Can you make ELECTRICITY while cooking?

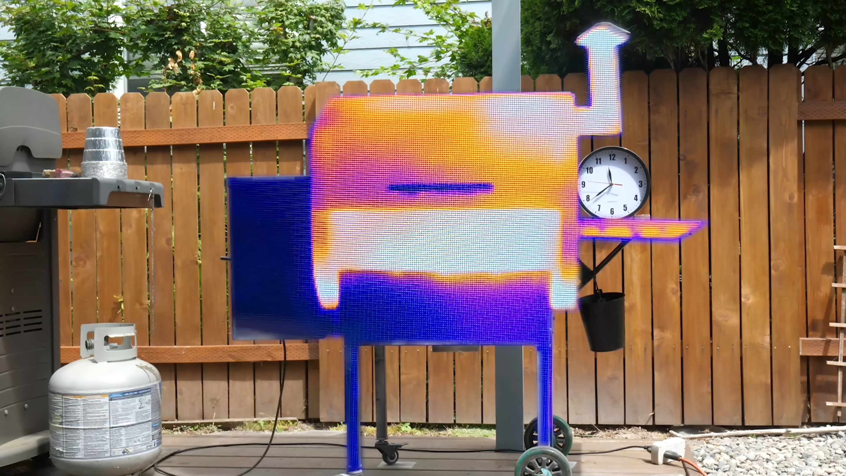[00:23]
Switching to thermal imaging reveals the hottest surfaces of the grill and shows they get up to full temperature in less than 10 minutes.
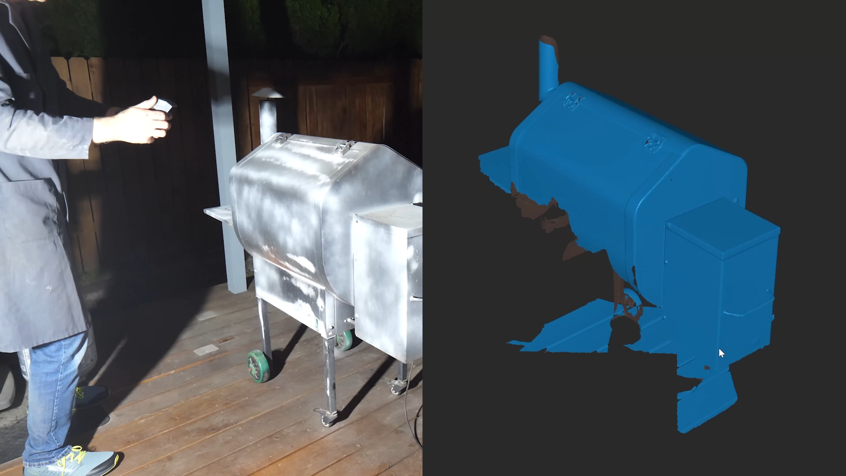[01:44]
Instead, I'm 3D scanning the whole thing, but structured light scanners don't work well on black or shiny objects.